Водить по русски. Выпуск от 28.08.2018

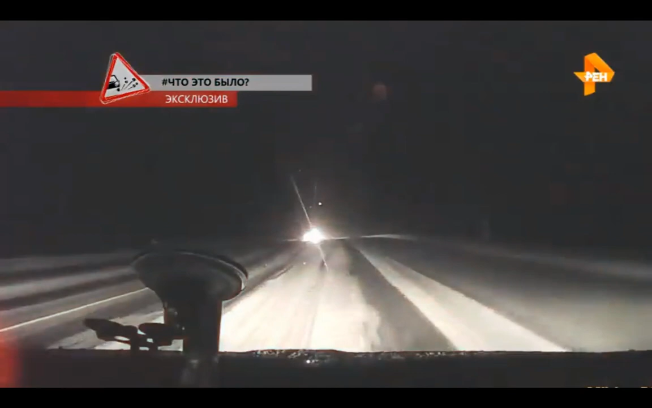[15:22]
Московская область Седан в заносе Протаранил навстречке машину телезрителя Алексея Что это было? Виновник аварии уснул за рулем И пострадал больше всех Получил тяжелые травмы
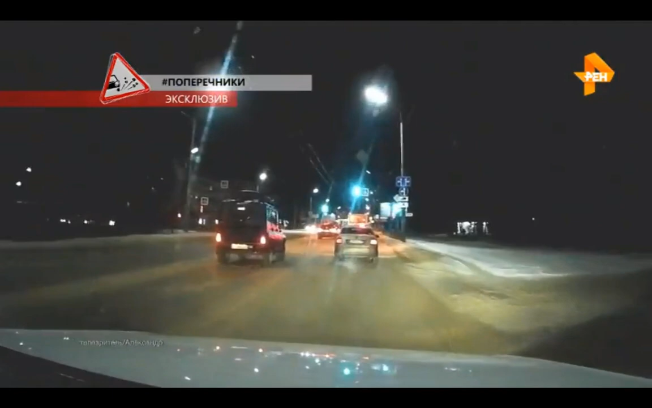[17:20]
Видео от телезрителя Александра Из города Орел Седан повернул И получил вбок От помехи справа Удар развернул его И тот уперся кормой В попутку на светофоре Кто виноват? Смотрим повтор И видим Помеха справа Двигалась на красный